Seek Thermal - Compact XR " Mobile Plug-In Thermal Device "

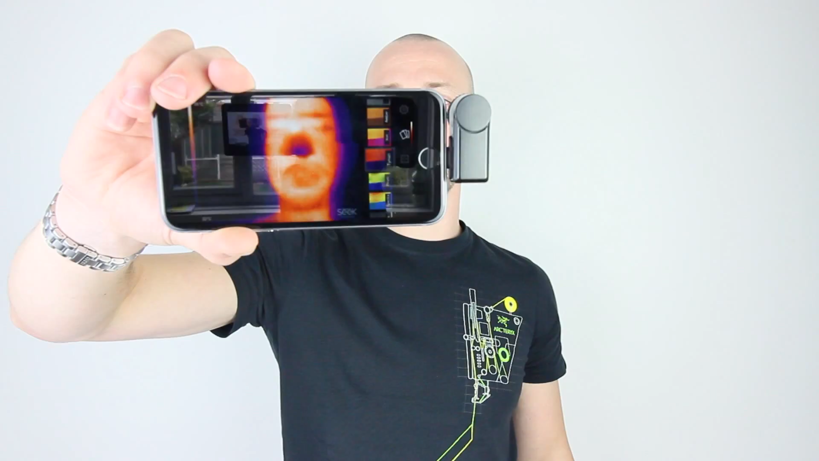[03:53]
But you can see there quite a clear thermal image. See the different heat temperatures and stuff like that. I'm just going to place my hand in front. You can see my hands are quite cold in comparison to my face and body.
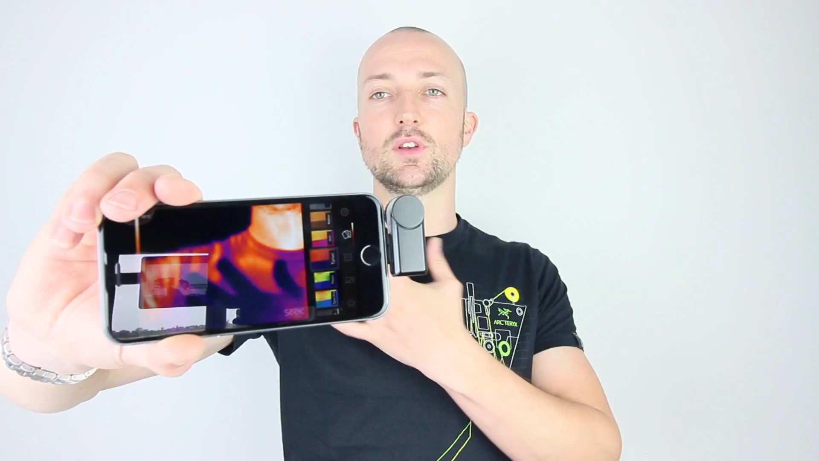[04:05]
And if you're looking down onto your clothing and stuff, you can see where the clothing sits close to the body. And that picks up more body heat. And you can spread that out and move that around.